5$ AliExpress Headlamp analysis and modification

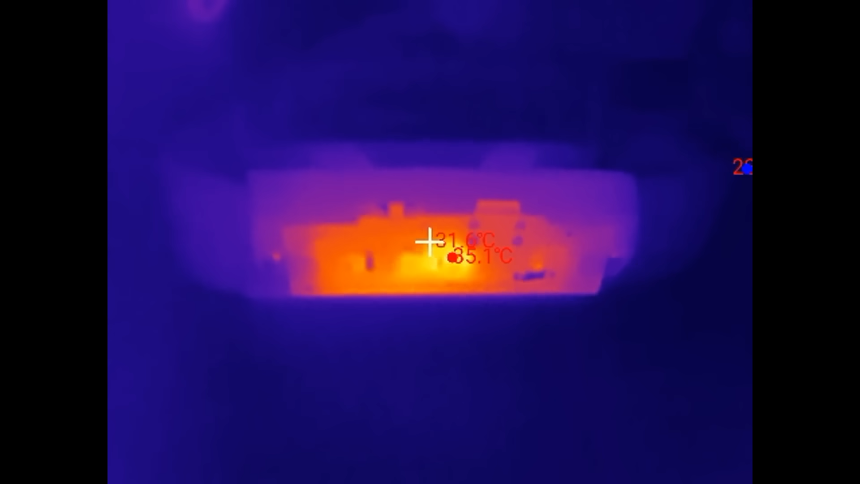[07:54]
Is it actually necessary to reduce it that much?
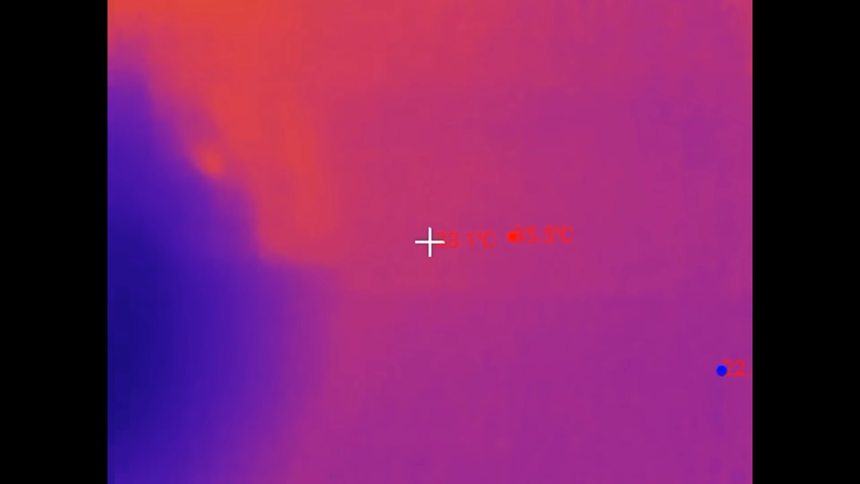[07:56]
The hottest spot here. The center LED is 35 degrees Celsius. And the ambient is about 22.
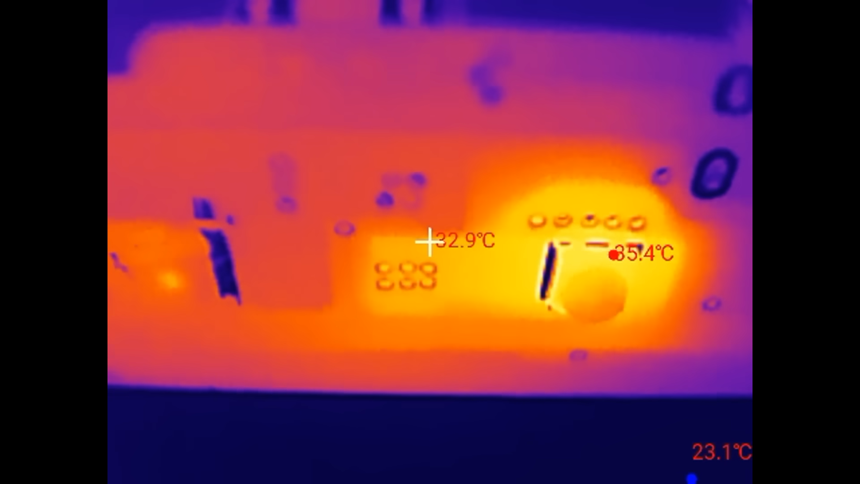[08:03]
On screen: spot 32.9°C
So it's about 13 degrees temperature rise. Of course it's going to get hotter in the housing. But it still seems a bit too conservative doesn't it?
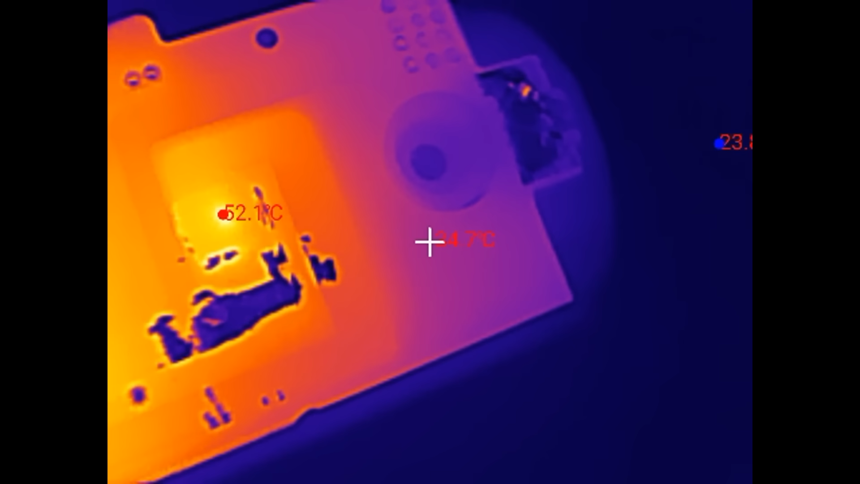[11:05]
On screen: max 52.1°C
Now it's hot again. The side LEDs are 52 degrees Celsius and 58.
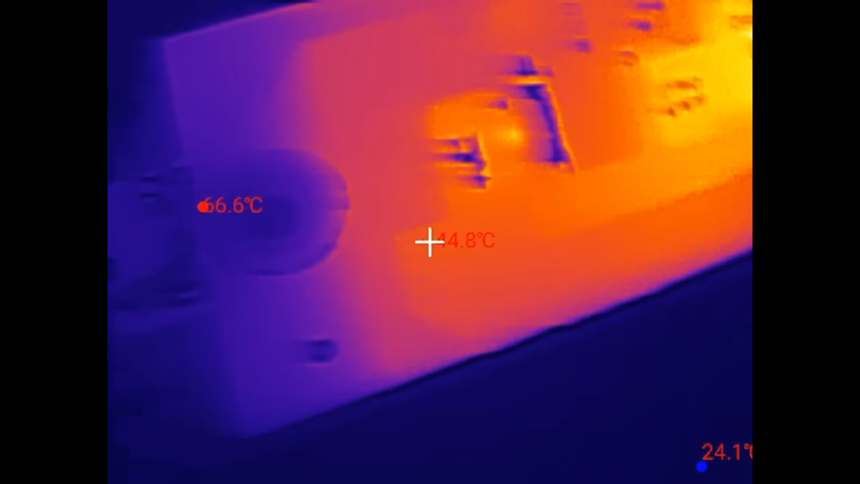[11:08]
The center LED 66 degrees Celsius.
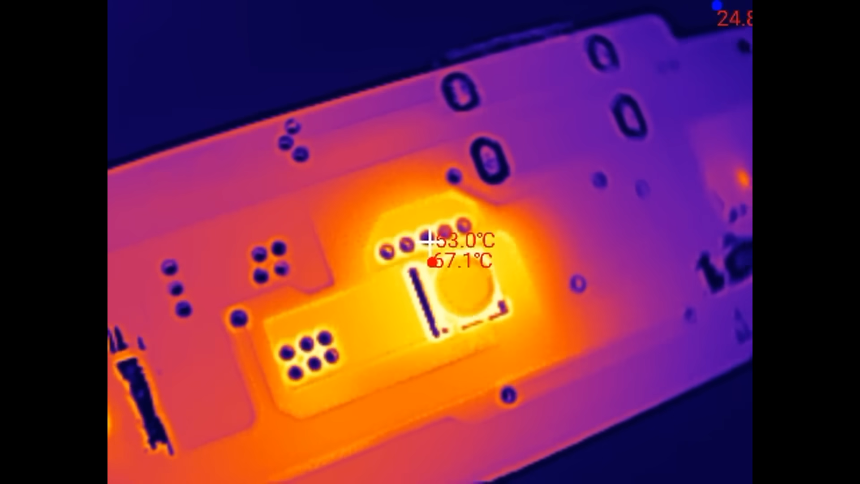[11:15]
That's really not that bad, is it? Just for fun let's add a 10 nano capacitor here. So when it's hot it's only reducing the center LED.
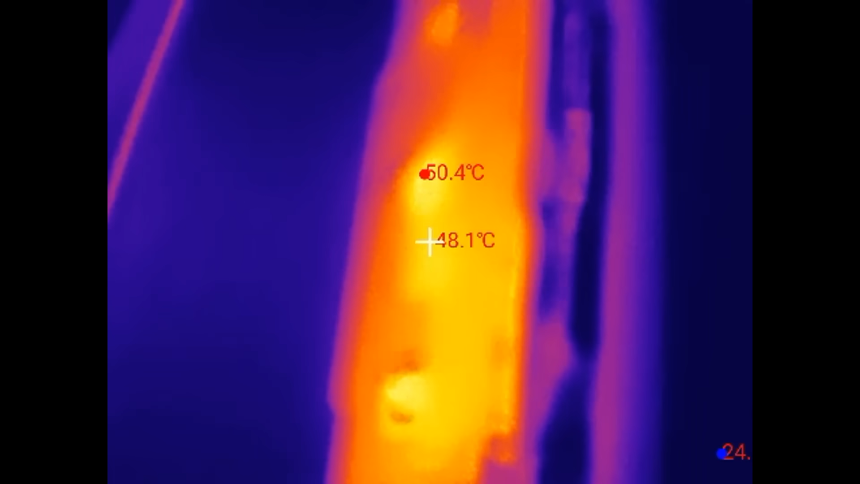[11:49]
On screen: spot 48.1°C, max 50.4°C
But now the main LED is 52 degrees.